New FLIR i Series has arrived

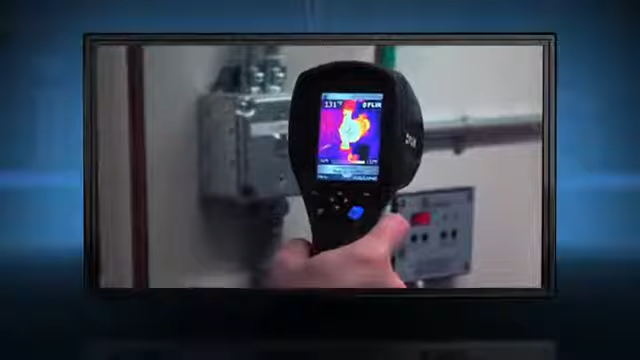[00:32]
overheated equipment and other potential problems fast.
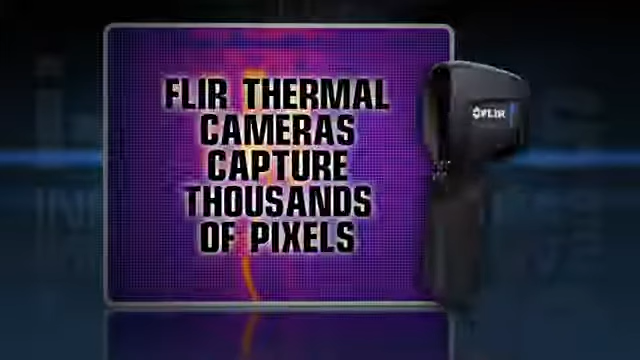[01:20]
That's why i-Series is the perfect replacement providing crisp thermal imagery and thousands of true temperature readings in each
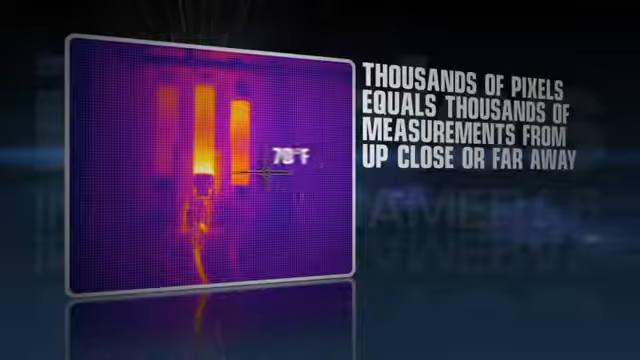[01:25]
frame to give you the complete picture instantly.
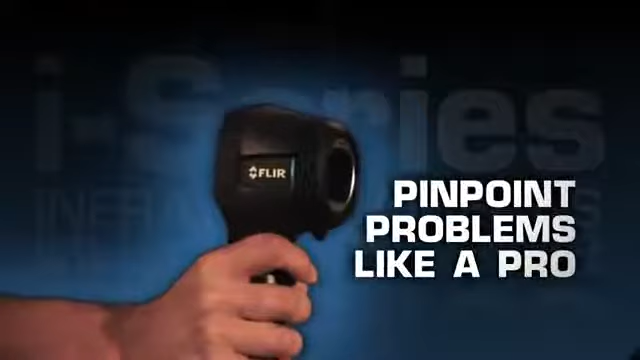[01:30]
Pinpoint problems like a pro with these i-Series features. A wide temperature measurement range,
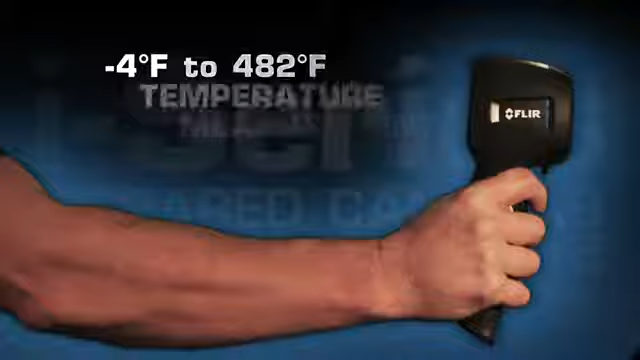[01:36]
excellent temperature sensitivity, a spot measurement tool and emissivity and reflected temperature corrections.
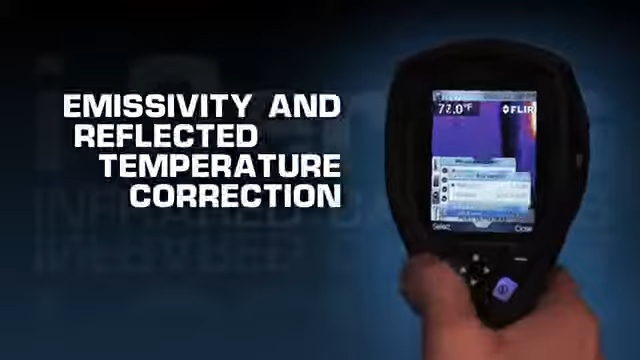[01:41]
On screen: spot 72.0°F
All FLIR i-Series cameras are intuitive and
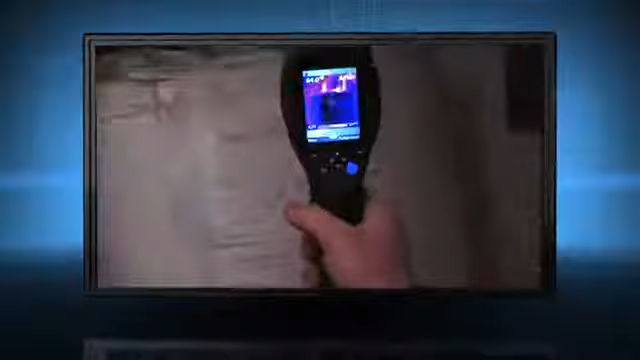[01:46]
easy to operate with a fixed focus free lens and a high-resolution display to help you find problems quickly.
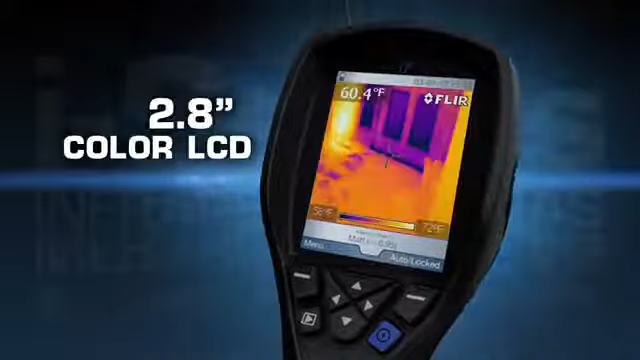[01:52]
On screen: spot 60.4°F
To save images just pull the trigger and